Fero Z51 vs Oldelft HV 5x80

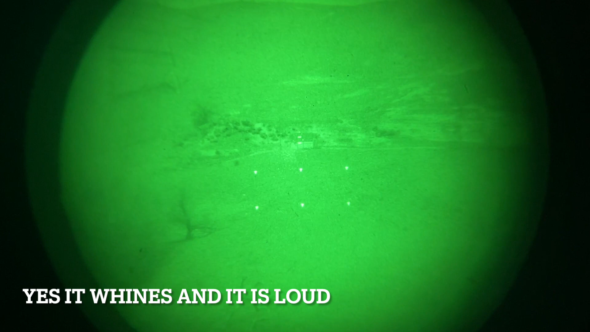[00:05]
here's the ferro zf1 or whatever it's called and it has a kind of a
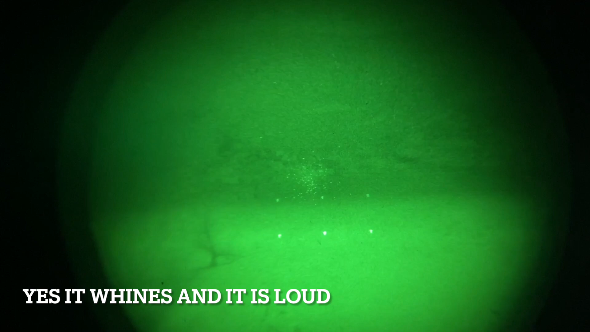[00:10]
shutter thing to reduce light coming in and then here's the
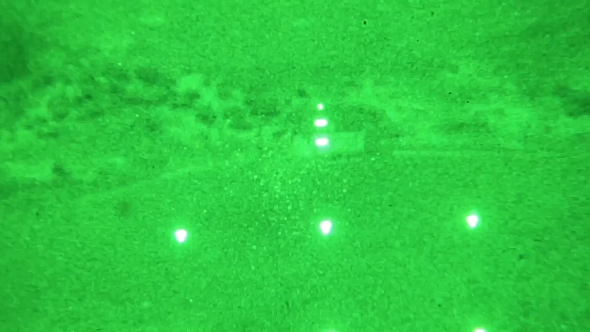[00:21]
on top you see the one to two two right there on the house that's 100 meters 200 meters 400 meters and then the t's at the bottom for an mg42 or a panzer faust and then the t's on the left and right for leading a moving target some kind of like vehicle
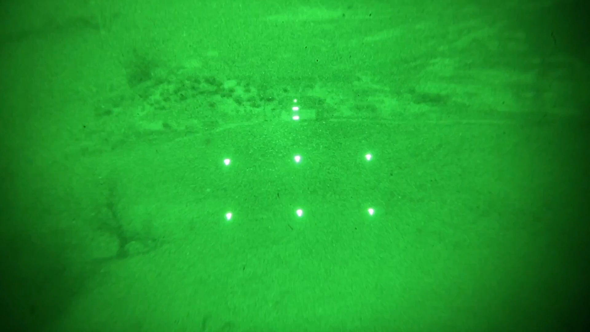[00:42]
with said panzer faust or mg42 so there's like a sun because this tube i don't think it's auto gated so
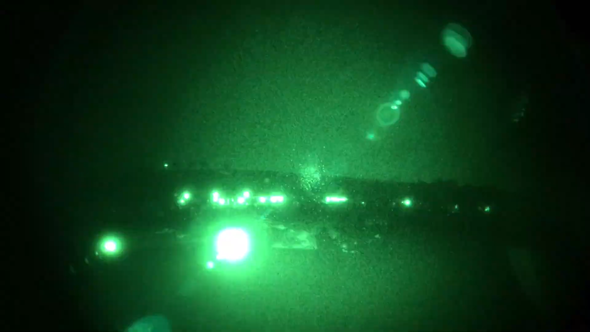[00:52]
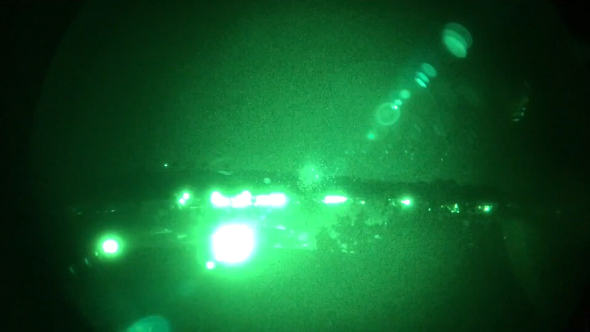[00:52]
there's this
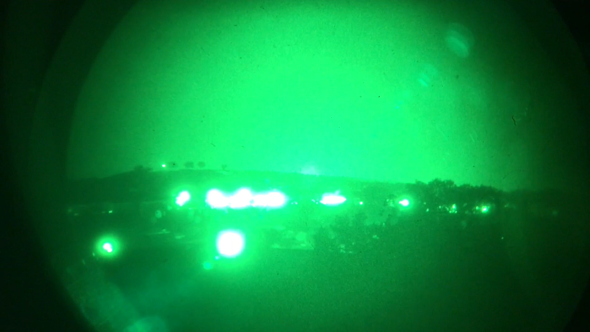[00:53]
sunshade thing to limit the amount of light coming i guess for urban environments which makes sense and then here's the reticle
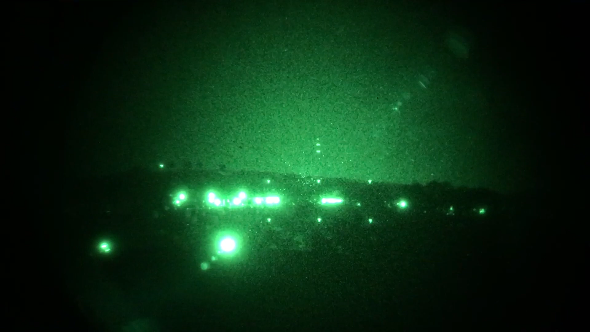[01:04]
you can definitely tell it's it's a gen 2 tube because it does this just like streaking
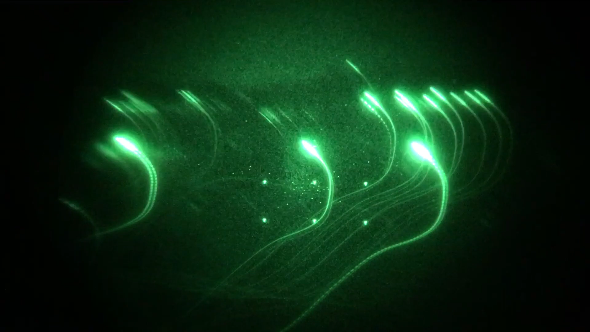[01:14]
uh i think it's oversaturated over saturation of the micro channel plate but
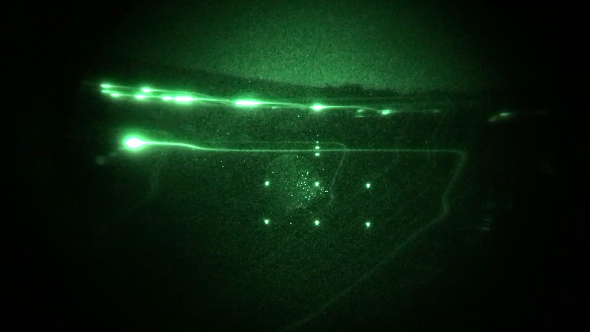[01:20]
i may be confusing that with the black the dark opaque lines here's just drawing like an etch sketch trippy trippy trippy trippy okay so here's uh gen 3 pvs 30 and then i'm going to go to these
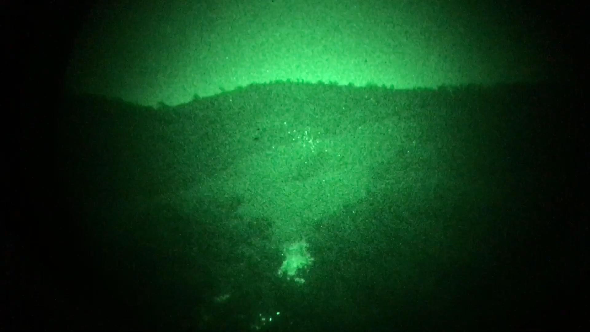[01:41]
uh zf1 from pharaoh uh supposedly it's a zeiss company
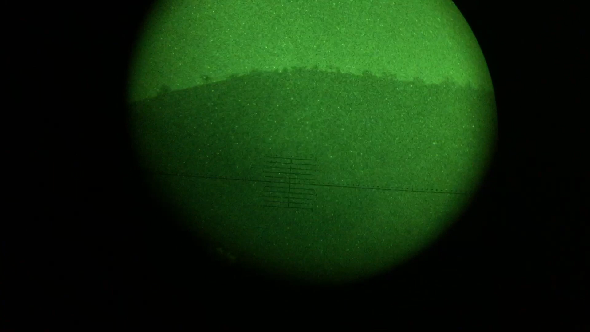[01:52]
so it's kind of hard to tell on this camera but the gen 3 is clearer uh there's no moon at all it is dark
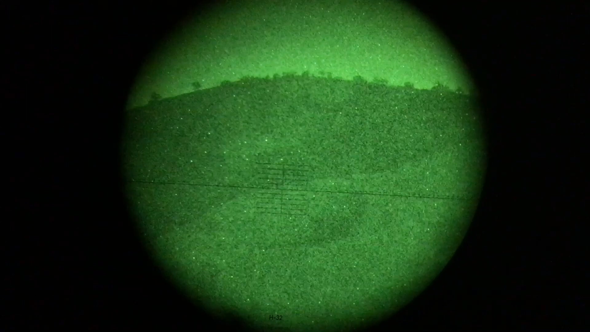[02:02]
but i'm really impressed with how well this gen 2 can see oh car's coming
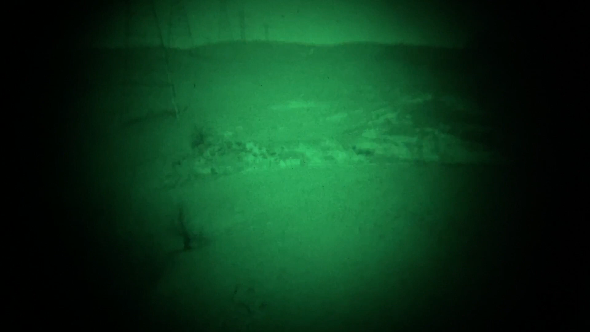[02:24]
it has a crosshair reticle that's it ignore
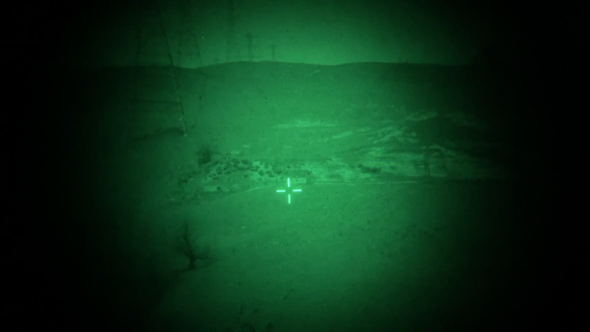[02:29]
that that's a lidar bouncing off the screen so i
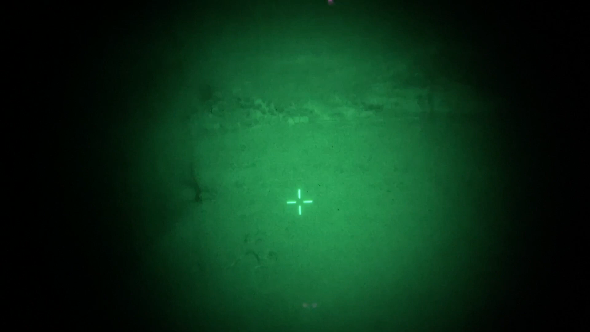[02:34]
got
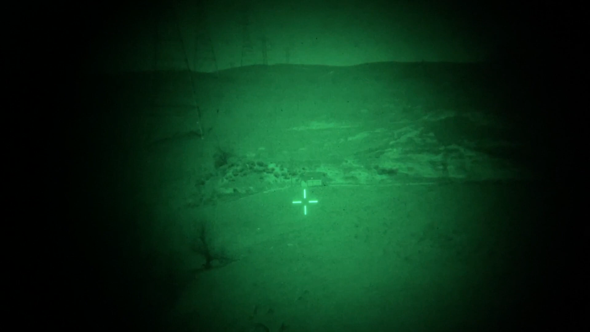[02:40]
the aurora pro
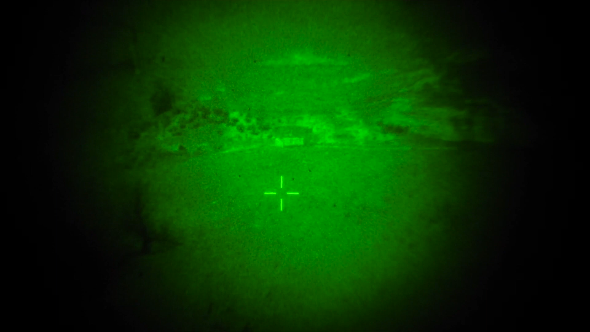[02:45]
behind my i think it's belgian night vision scope
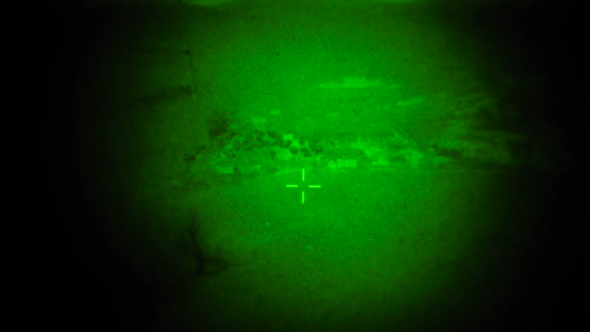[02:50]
and it's definitely helping amplify the light uh coming out of the tube
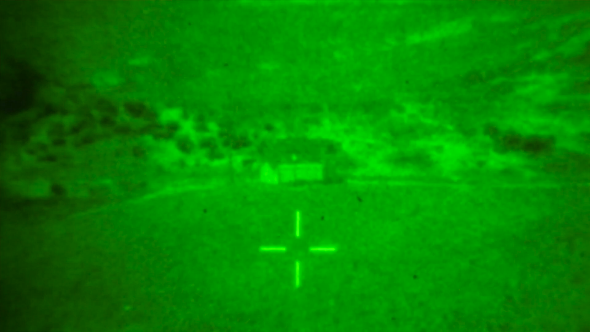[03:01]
right it's not bad an image 530 yards away
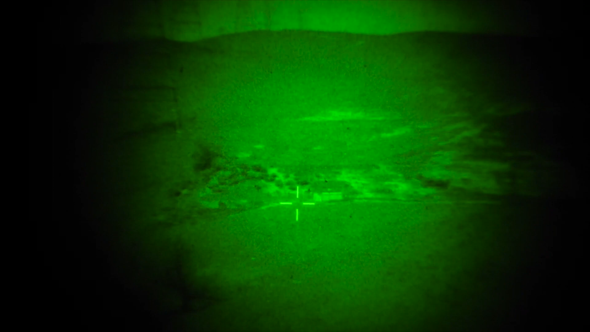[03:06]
really not bad let's move the tripod around a bit
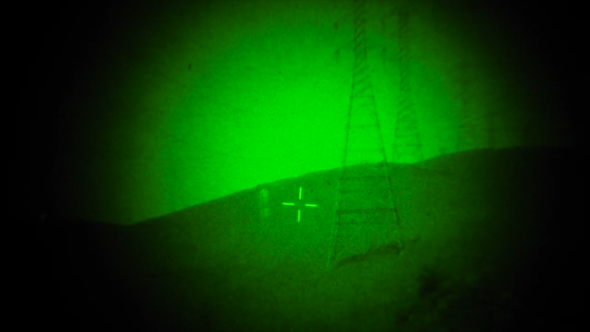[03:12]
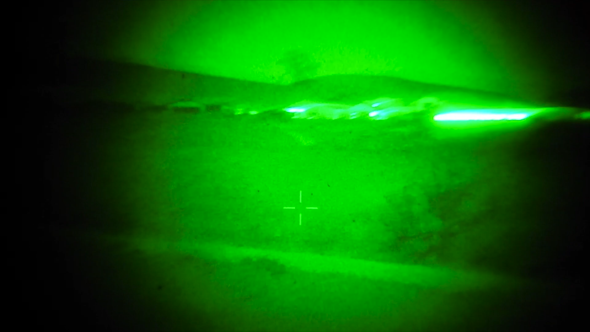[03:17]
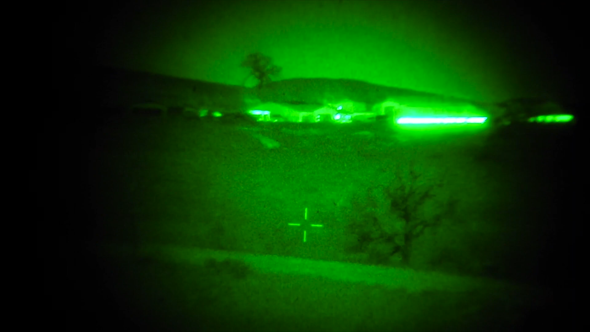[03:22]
this is all gen 1 cascade i think super old tube